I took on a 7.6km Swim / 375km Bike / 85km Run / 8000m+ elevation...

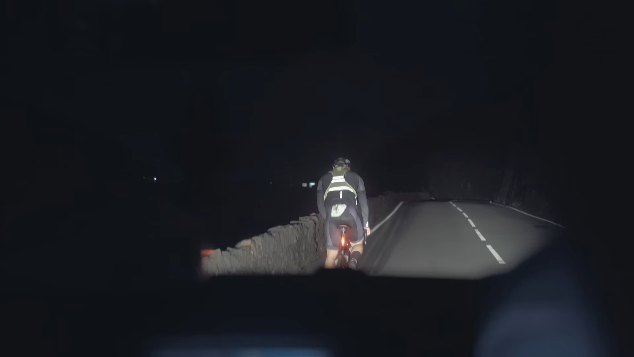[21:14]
The roads were quiet, I was on my own, it was dark, I didn't even have things to look at or people or cars to engage with, and these two and a half hour laps really started to feel quite lonely,